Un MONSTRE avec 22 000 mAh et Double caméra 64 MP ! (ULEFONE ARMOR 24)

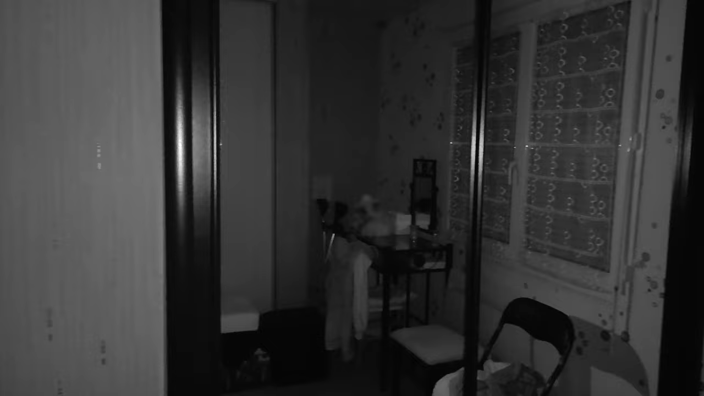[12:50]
Parce qu'il aura une caméra nocturne, vision nocturne, directement de 64 mégapixels. 64 mégapixels pour de la vision nocturne, c'est beaucoup. Et ça fait très plaisir.
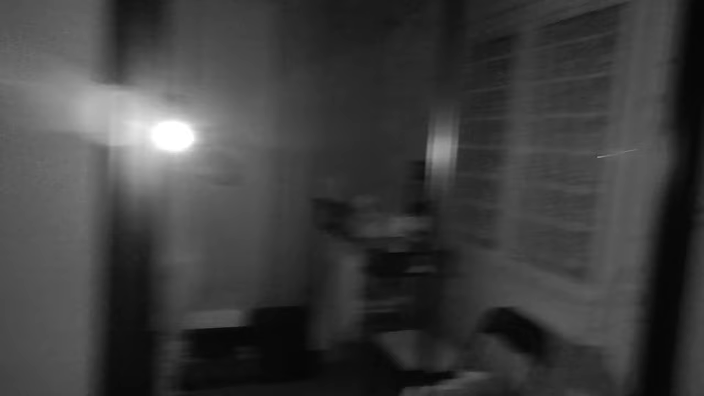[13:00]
Et regardez donc ce que ça donne si je me filme.
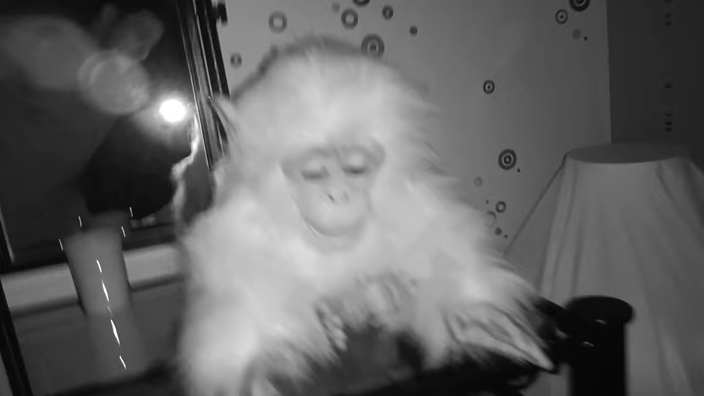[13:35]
Alors, il fait un peu peur, mais c'est un petit singe. Voilà. Bon, normalement, il est totalement noir.